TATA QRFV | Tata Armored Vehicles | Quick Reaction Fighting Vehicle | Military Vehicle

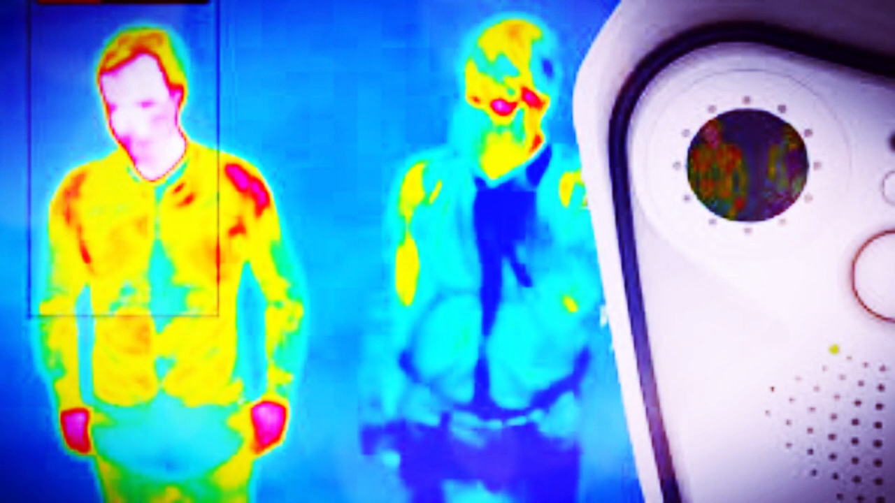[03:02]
इंसान का टमप्रेचर देखा जाता है कि 37 डिग्री टमप्रेचर जहां पास होता है वहां पास यह मान लिया